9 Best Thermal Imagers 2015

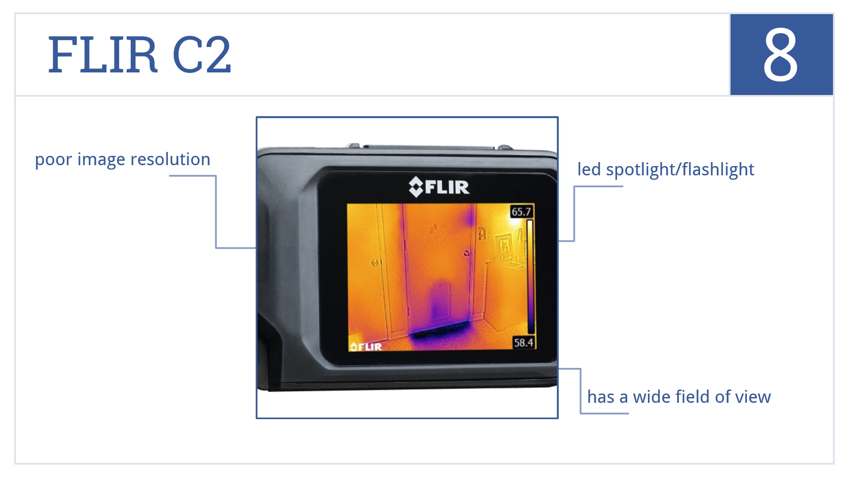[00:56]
but it does have poor image resolution.
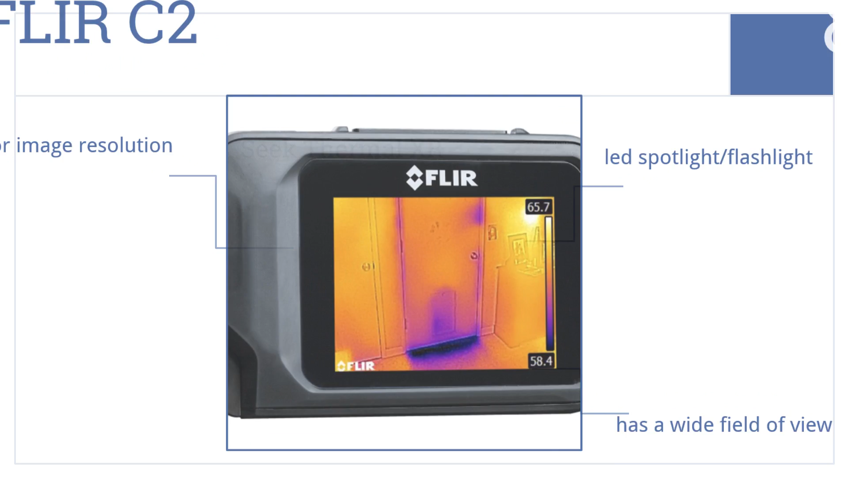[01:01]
Coming in at number 7 on our list, the Seek Thermal XR is engineered specifically for iOS. It's housed in a compact unit that easily fits into your pocket
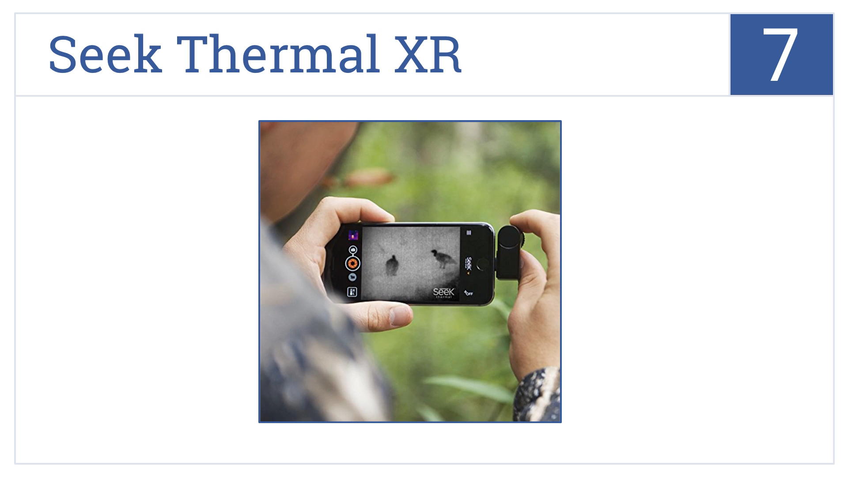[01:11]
to detect temperature ranges from minus 40 degrees Fahrenheit up to 626 degrees Fahrenheit. It attaches with a lightning connector and delivers very accurate digital temperature readings.